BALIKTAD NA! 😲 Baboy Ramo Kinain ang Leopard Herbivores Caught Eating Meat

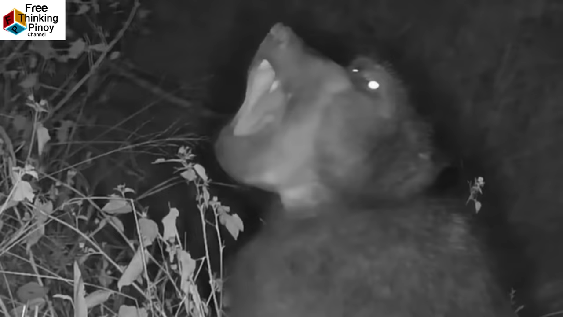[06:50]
Muka sila mga ordinaryong unggoy, pero pag nakita mo ang kanilang pangil, alam mong hindi lang prutas ang kinakain nila.